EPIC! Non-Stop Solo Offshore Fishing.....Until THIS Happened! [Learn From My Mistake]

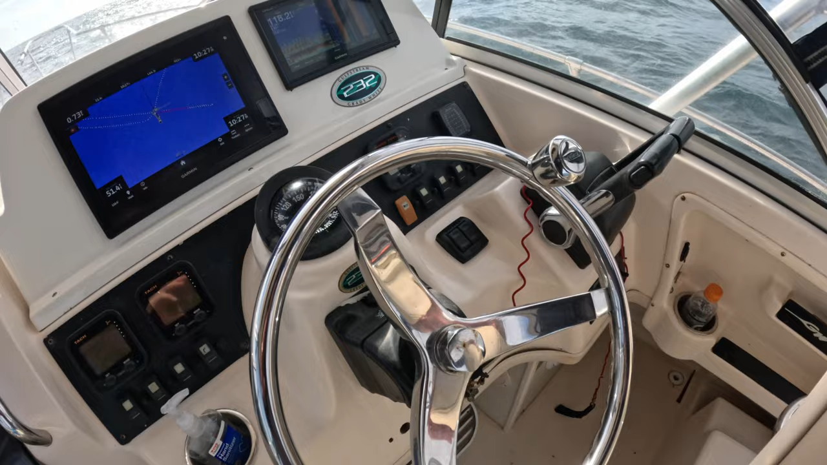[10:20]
So let me show you what I was talking about. See all those marks up here?
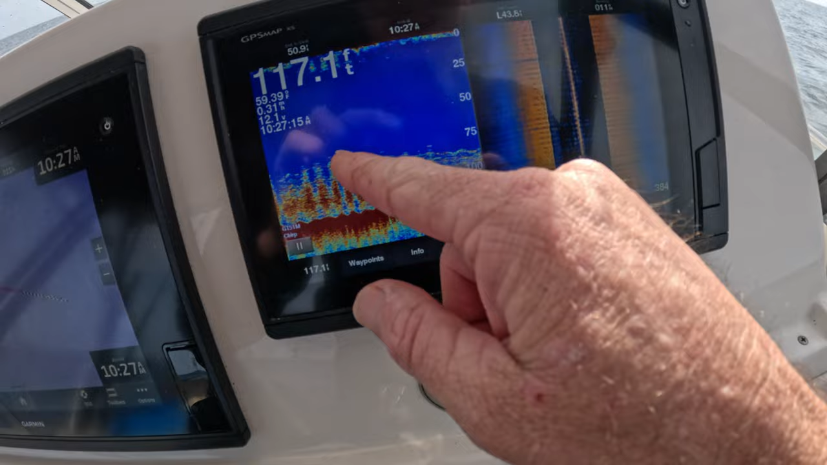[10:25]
You know, they're a good ways up, so that very well could be that vermilion hanging up,
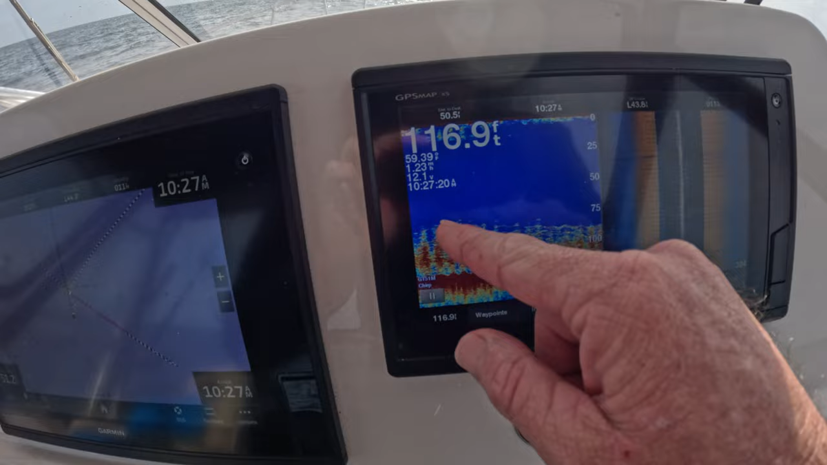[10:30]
On screen: depth 116.9 ft
you know, in about the 80 foot depth,
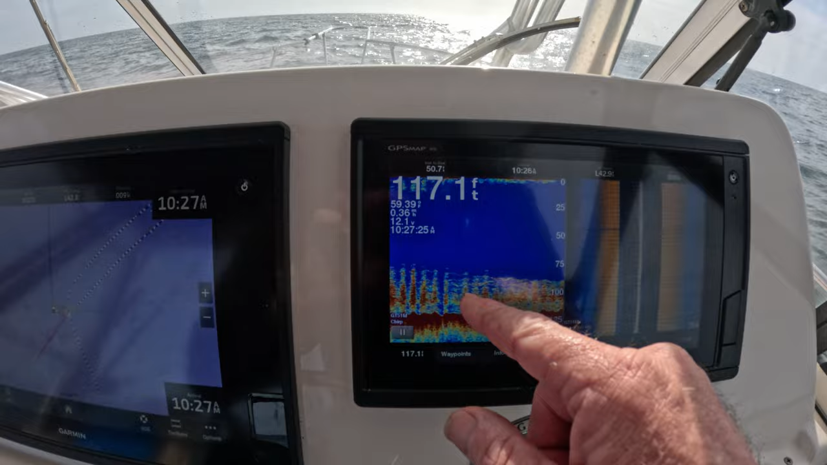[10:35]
On screen: depth 117.1 ft
so about 40 feet off the bottom or so.